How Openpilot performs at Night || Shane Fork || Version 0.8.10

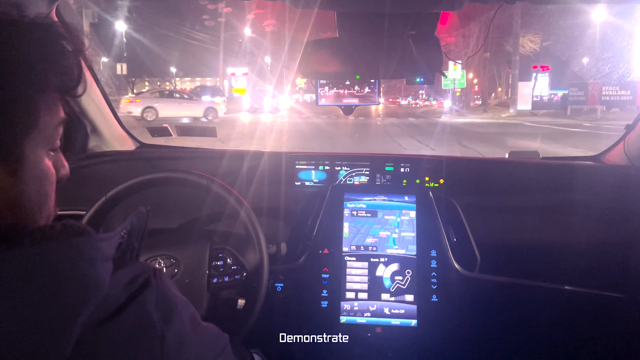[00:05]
demonstrate Koma 3 using Shane's 0.8.1
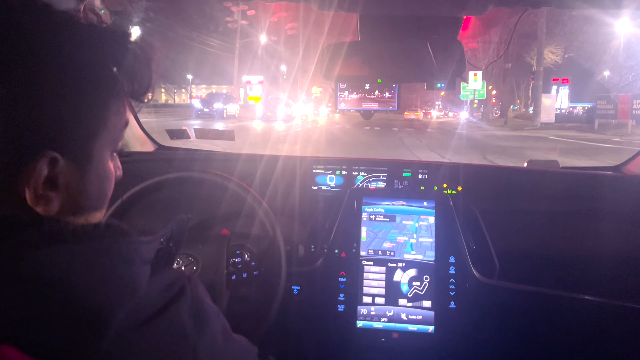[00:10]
I live in Long Island so it's probably a little bit traffic at this time and it's 8.17 and right now I'm gonna show you guys how it performs let's see so as you guys can see I am trying to increase the speed so that you know people don't get disturbed since 40 I completely removed my hand from the steering wheel but I am prepared to take over
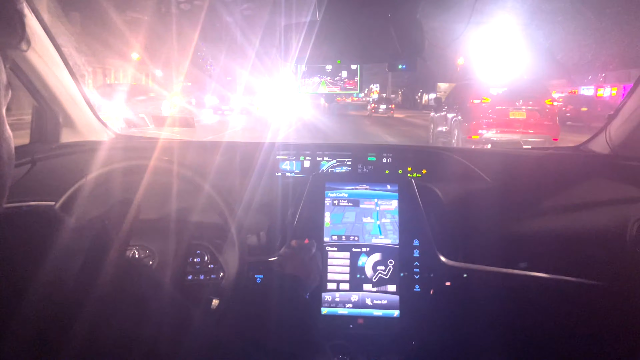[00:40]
and yeah the car is going on 41 mile per hour there is a car in front of us and the car slows down a little bit because of that car it just cuts off the red car as you guys can see the car even if he shows the lane and he gets moves a little bit left side to stay in the middle so my cousin use this car this is a Toyota Prius Prime
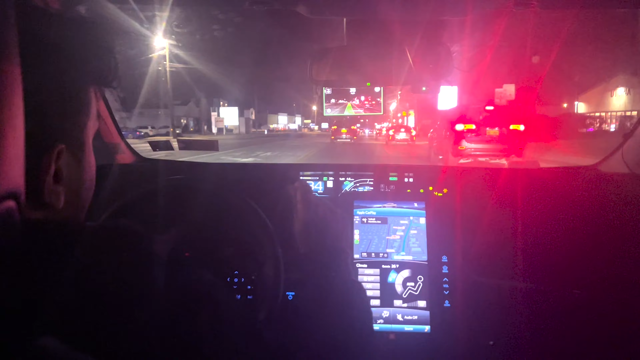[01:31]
like keep your hand on the wheel so it's a good thing like in Tesla you always have to keep the hand on the wheel right so as you guys can see I'm like literally sitting in the car not even like trying to hold this drilling wheel or anything else so yeah
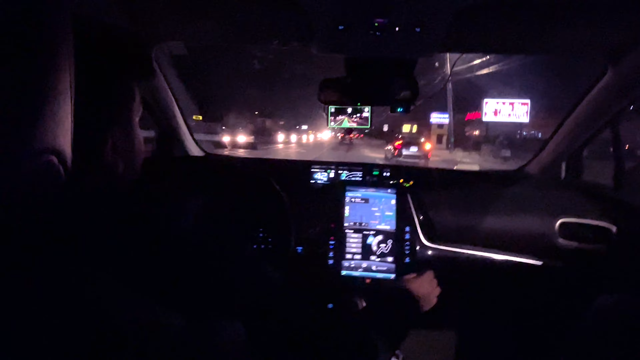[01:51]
on over the road it's following the front car there is a car on our right side the lid is a little bit curvy on the left side the car stayed exactly in the middle which is pretty good
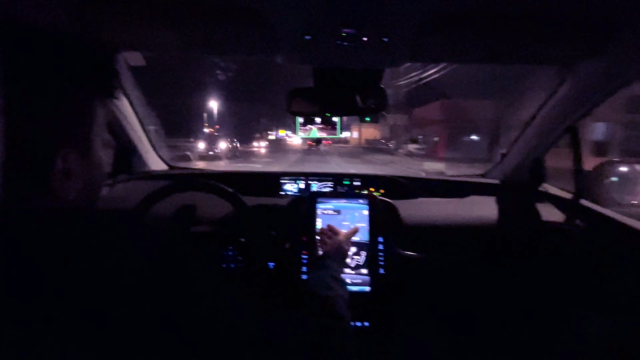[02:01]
in this video we're gonna try to you know demonstrate like how it performs on the curvy road because I know like I mean Koma it cut like it didn't even make a left on a right turn yet because of because of like all the cars doesn't have support for the steering wheel to do that so yeah but at
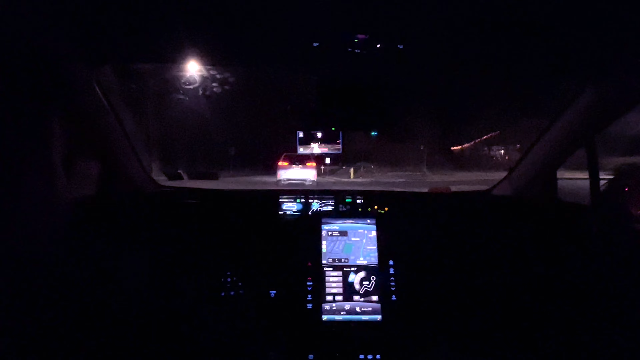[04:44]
in 1.6 miles turn right on to Smith Street so I turned on again I'm increasing the speed to 30 35 probably yes as you guys can see it can recognize all the lanes you need to stay in the middle there is a green light but we're gonna go straight yes so the car immediately saw the length and it moves to the left a little bit because of twisting on the left side
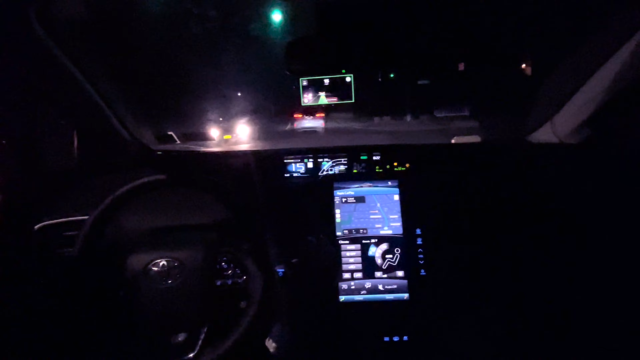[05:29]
no car and there's a red light the car will move forward but you have to stop yourself you know
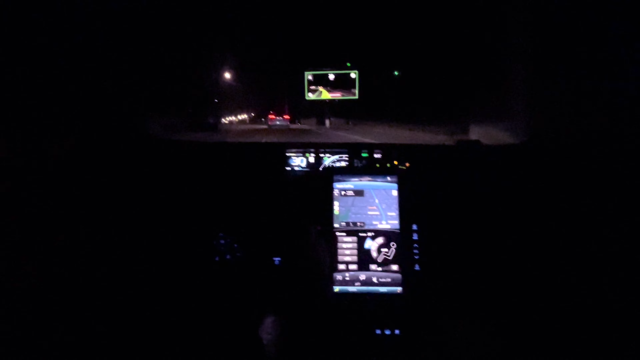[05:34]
so let's see at this curve as you guys can see I'm not holding I'm not holding guys and the car did it perfectly perfectly it's a very good sharp turn I must say
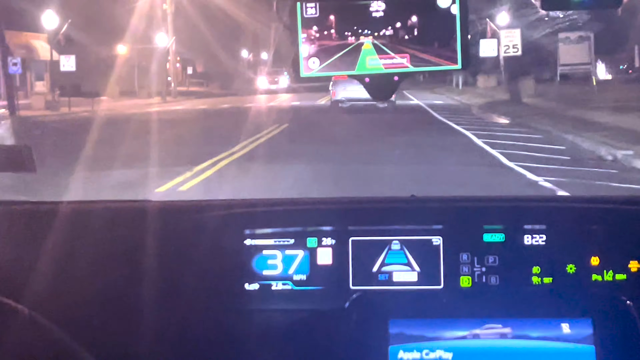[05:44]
it's not a like left turn immediate left turn but it's a very good curvy road so it did it perfectly this car slows down a lot